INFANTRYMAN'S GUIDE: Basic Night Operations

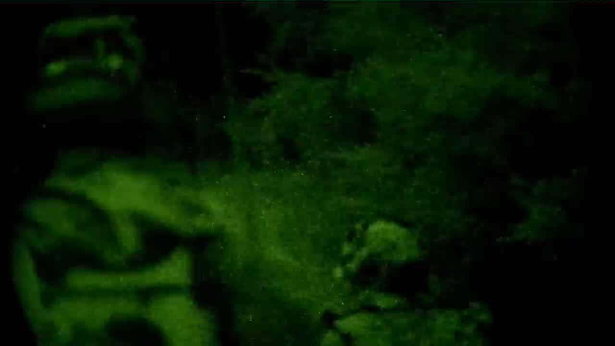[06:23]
can be seen with or without the use of night vision on the backside of friendly troops.
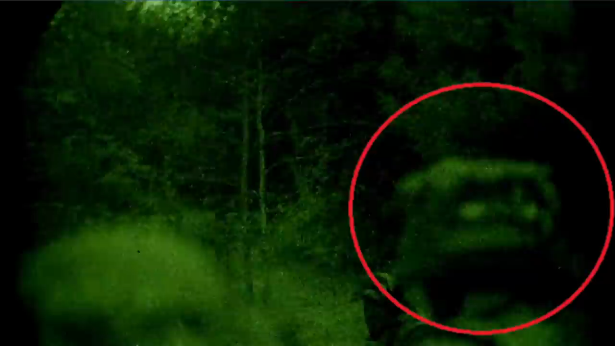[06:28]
IR patches and glint tape can also be used to establish friendly forces if there is a prescribed manner in which the items are to be worn on the uniform.
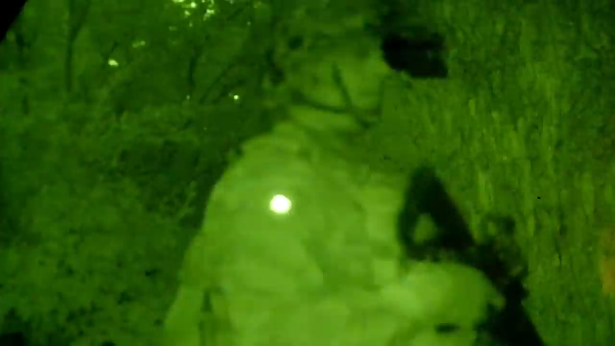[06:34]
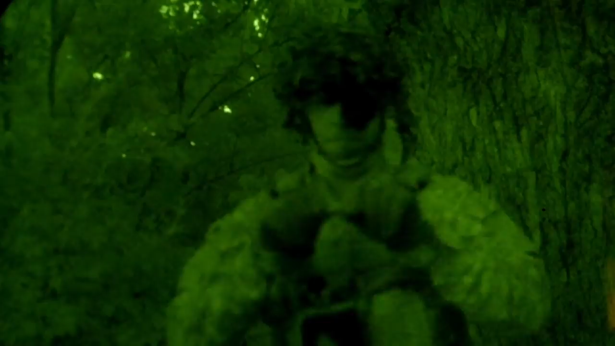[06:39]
IR chem lights are useful tools that cannot be seen by the naked eye, but only through NVGs. They can be used to mark certain elements such as key readers or elements in the attack.
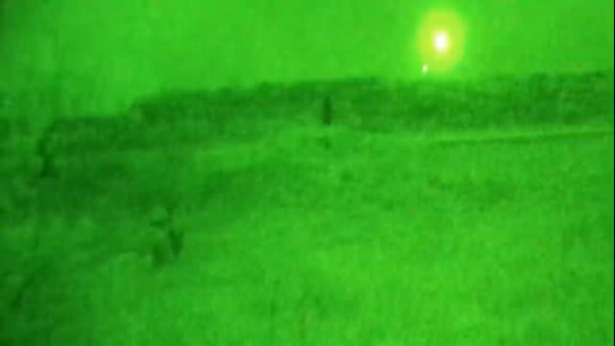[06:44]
IR beacons or strobes can also be used for marking and identification purposes.
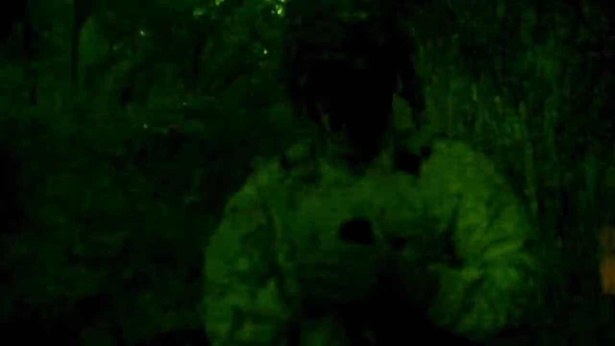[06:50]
Lastly, the use of built-in IR on an individual night vision unit such as the PVS-14 gives an individual infantryman the ability to perform what is known as IR flashes.
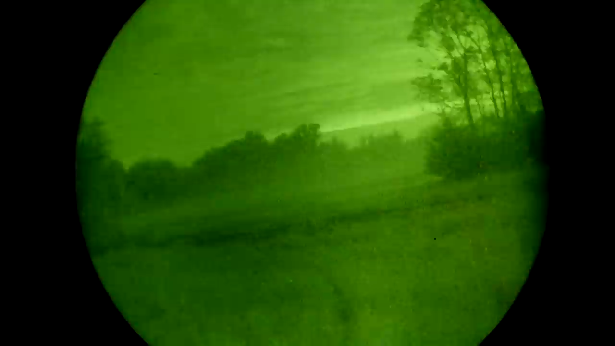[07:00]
These IR flashes can be used in the form of a challenge of password. For example, if the combo was 3-2-1,
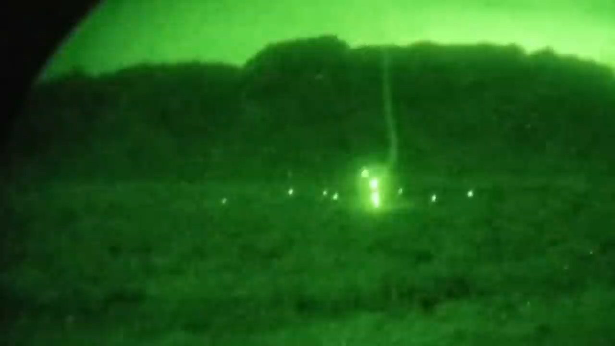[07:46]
day and in the night and are good methods of signaling adjacent units during the conduct of an operation. At night, flares can also be used to illuminate a given area but are extremely limited in the duration of illumination they can provide.
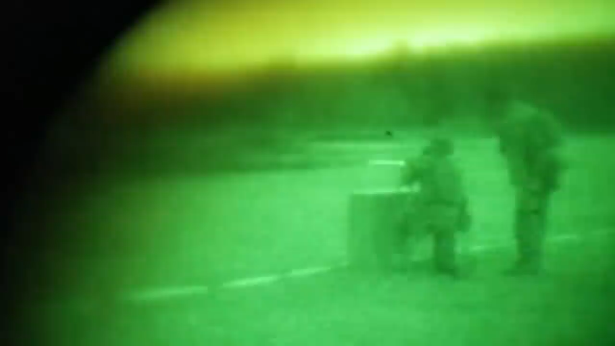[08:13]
There are numerous different night vision systems in the world used by individual infantrymen from all different types of countries of origin. These systems are typically weapon mounted or worn on the user's head. Night vision devices work by amplifying the existing ambient light in the environment. So in short, the brighter the moon is, the better you're going to see through these devices.
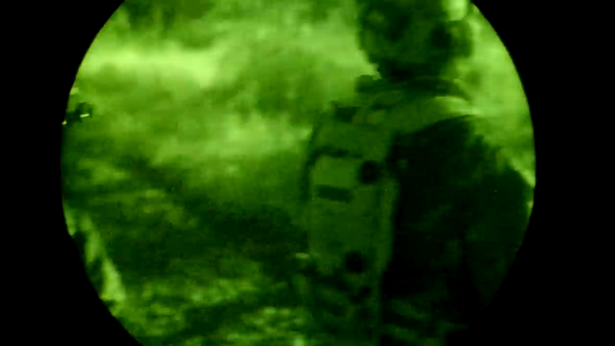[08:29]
Night vision systems generally fall into three different generations.
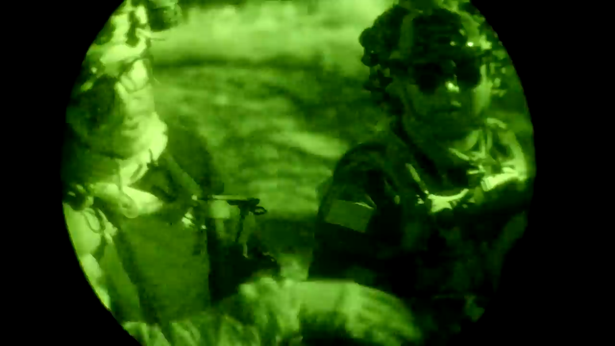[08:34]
Generation 1 systems are older models that rely heavily on large amounts of ambient light or the addition to IR light.
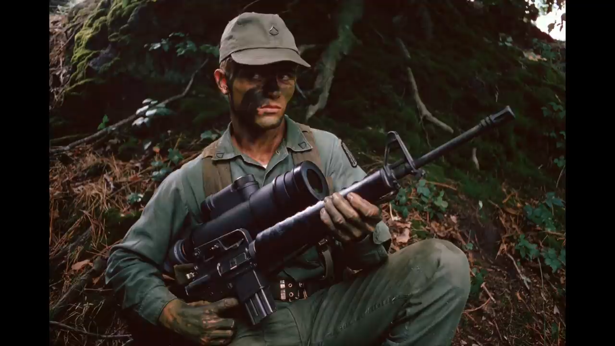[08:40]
Civilian made Gen 1 optics can be had for relatively cheap and although they are not nearly as effective as newer generation optics,
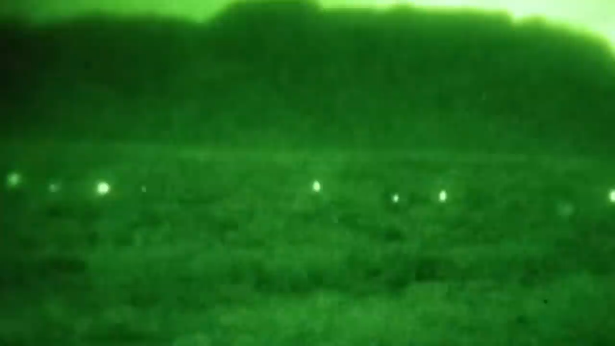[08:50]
they can still easily detect IR light from an opposing force that is not employing IR light discipline. Older Gen 1 military surplus night vision may be still being used by hostile nation reserve forces or other terrorist organizations.
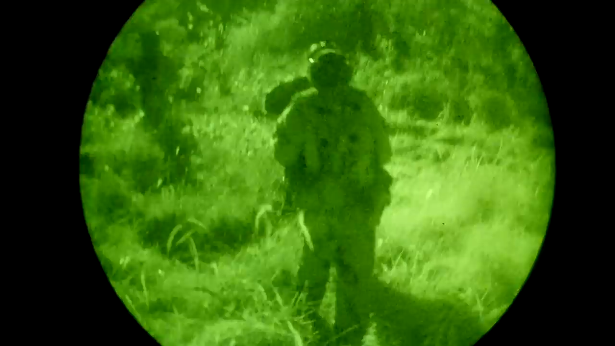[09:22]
the most common Generation 3 night vision devices for standard infantry are dedicated weapon mounted optics or a single or dual tube system. With newer night vision devices, you typically encounter two different types of color palettes,
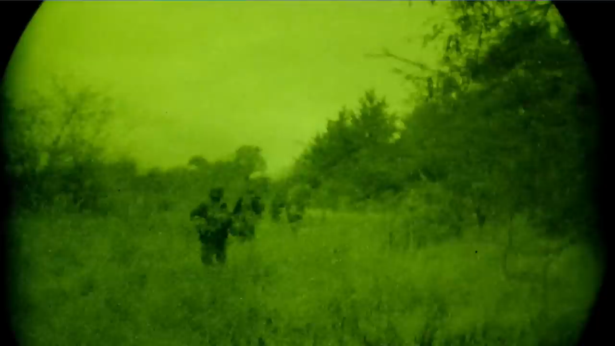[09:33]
which is the traditional green based vision that has been in use for decades with night vision devices,
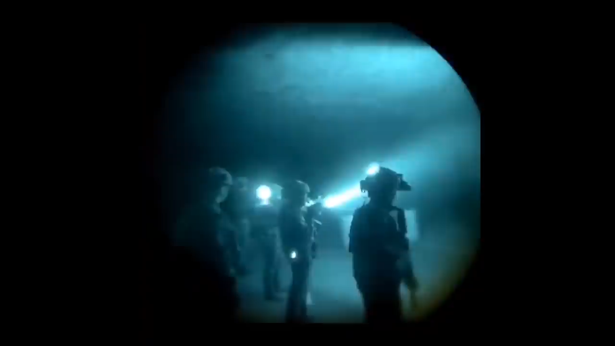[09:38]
and the newer white phosphor models that many tend to say that they prefer over the old legacy green based models.
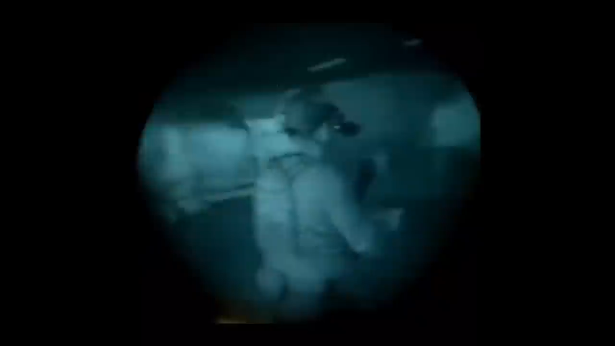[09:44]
The AN PVS-14 has been one of the biggest workhorses for the US military for over the last two decades.
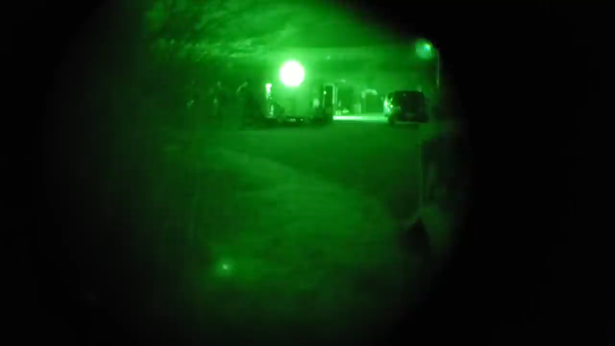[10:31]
Such a setup is better for an urban environment where there is additional lighting coming from buildings and street lights.
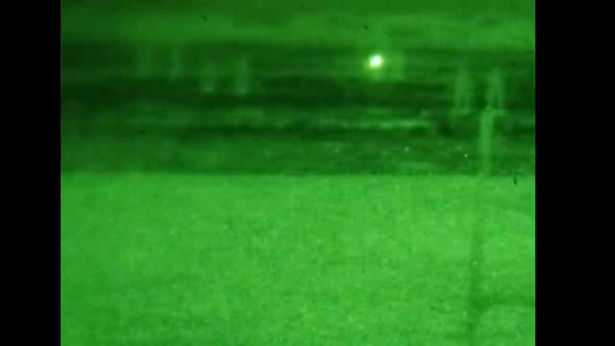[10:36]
There are a few different ways to engage targets at night with night vision.
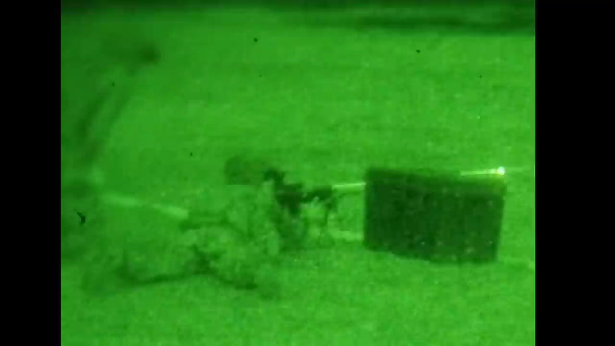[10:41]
Obviously they are dedicated weapon mounted optics with reticles as well as attaching an optic like a PVS-14 directly to the weapon
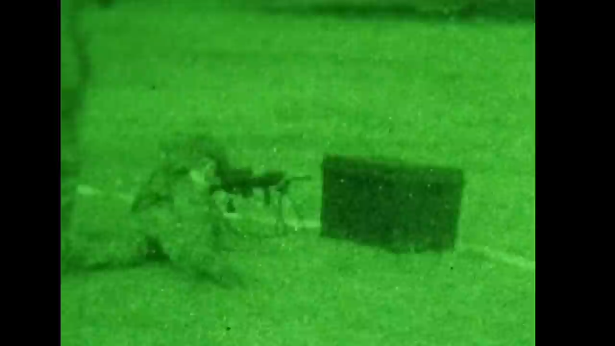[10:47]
if the weapon has an optic that will work in conjunction with it.
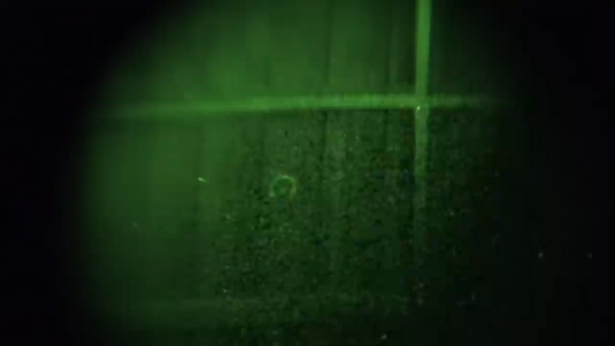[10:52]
Some optics are set up and have night vision settings on them that will allow you to look through them while wearing a head mounted device and will not give you an overpowered blurred reticle.
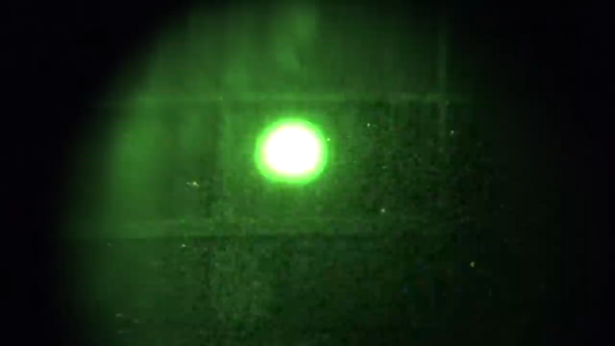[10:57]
This method of engagement is not the quickest but like the weapon mounted optics
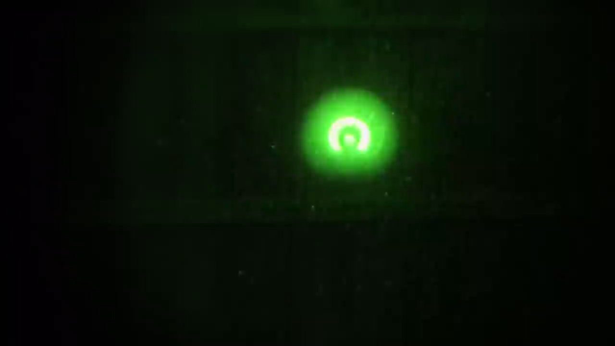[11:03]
it will not alert the enemy that you are glassing them.